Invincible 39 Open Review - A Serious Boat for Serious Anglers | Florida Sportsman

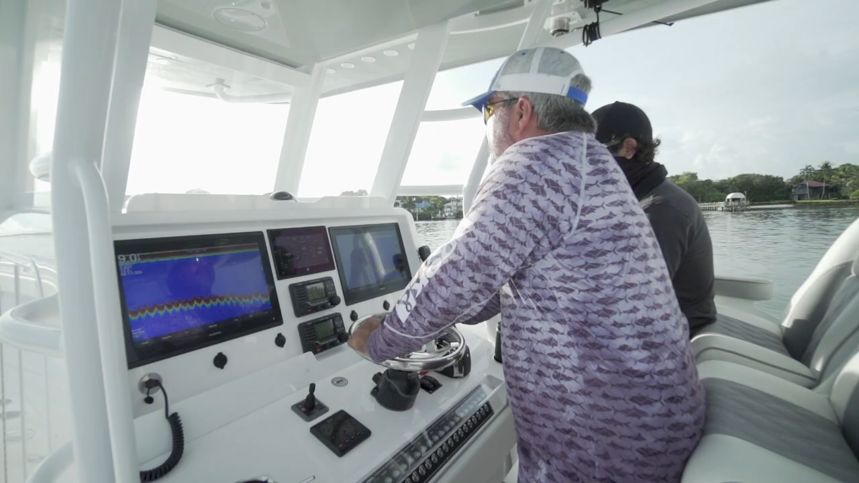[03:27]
The dash panel was oriented at a height and angle that allowed you to keep your eyes on the approaching water and with just a glance to view all of your dash electronics.